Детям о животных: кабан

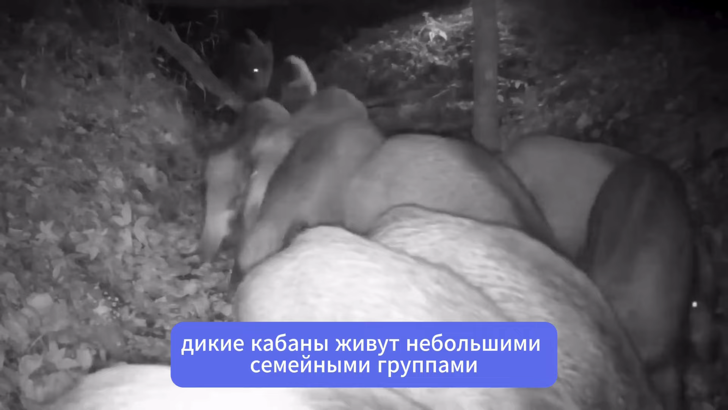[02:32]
А дикие кабаны живут небольшими семейными группами, состоящими из самцов-сикачей, свиней и поросят.